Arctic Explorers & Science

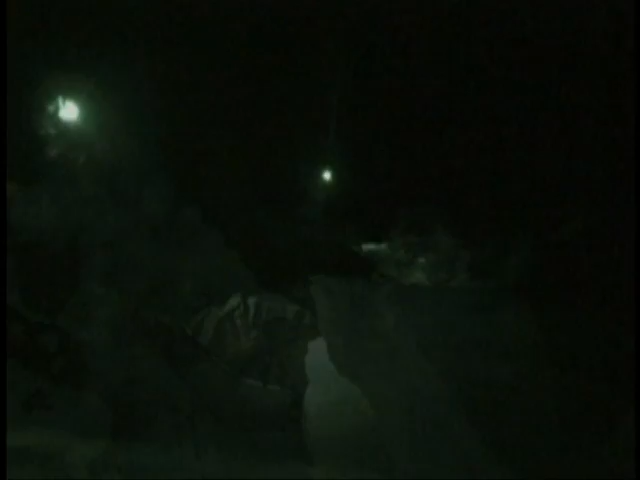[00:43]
And so we've been doing some training in how to negotiate these chaotic jumbles of ice, where the ice crashes together, forming these chaotic jumbles.
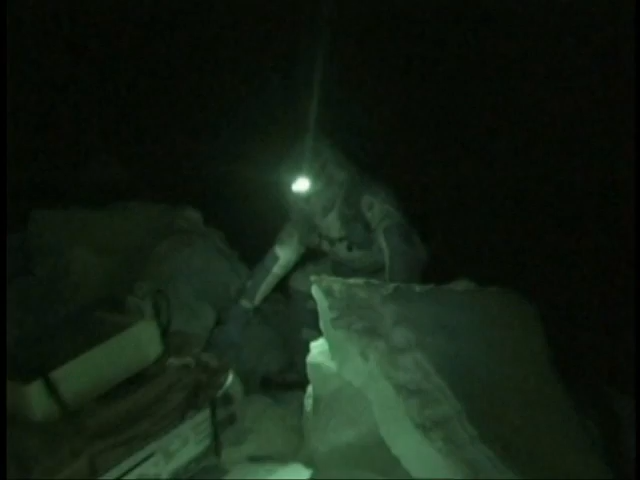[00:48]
How can we navigate our way?